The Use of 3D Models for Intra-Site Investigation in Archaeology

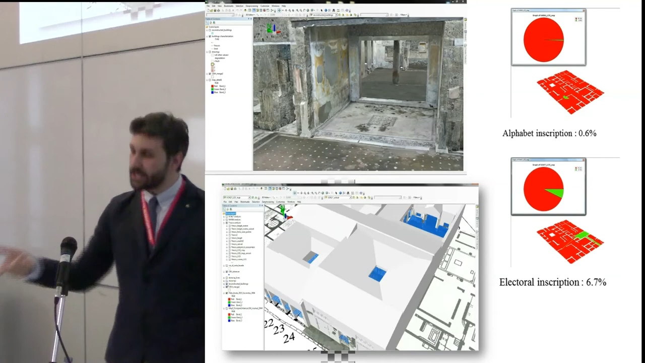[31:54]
But, he actually made a visual scape analysis system. That's the meme.
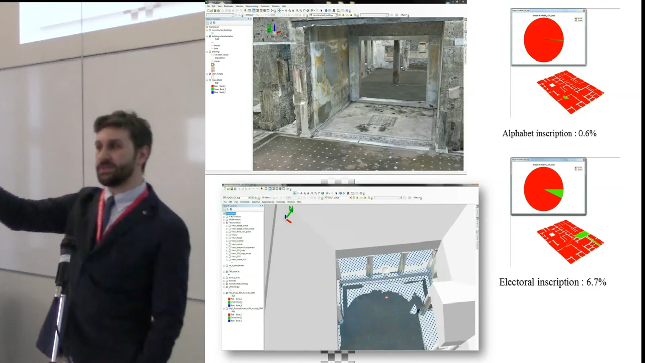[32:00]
He actually, he placed in the GIS observation points, and then we implement the 3D reconstruction,
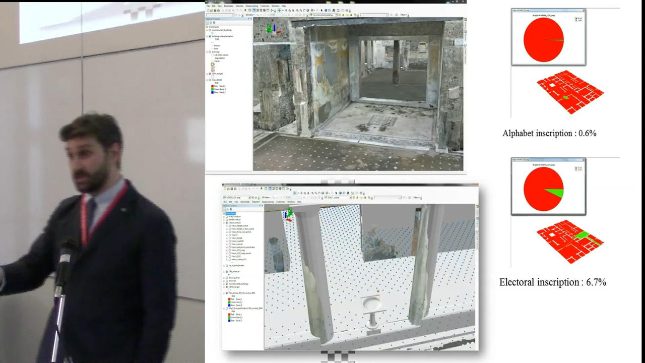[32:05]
that was actually realized by Daniele Terdani, I think he's here around, I hope so.
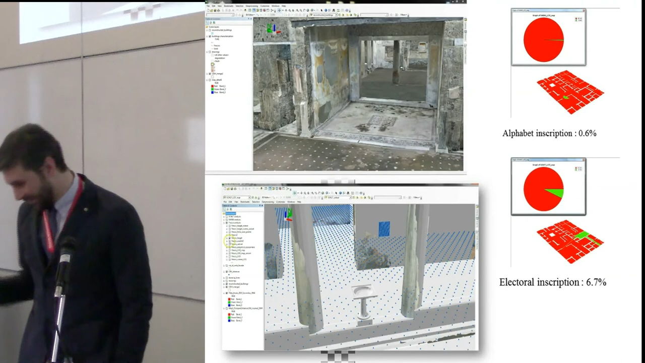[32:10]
I'll have it, and we start actually assessing visibility in 3D of what was visible from what. And what's interesting, because we have hundreds of inscriptions inside the house,
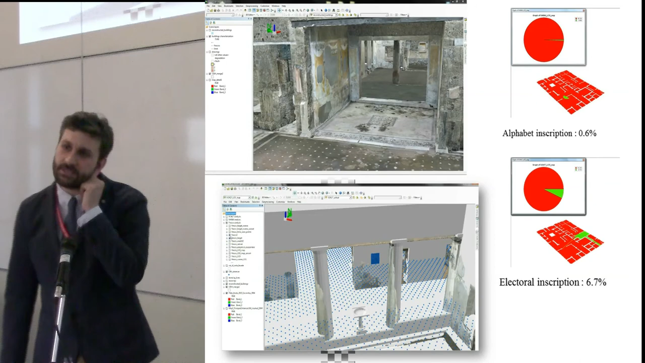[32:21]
and using this system, we could actually understand which part of the house were used for what.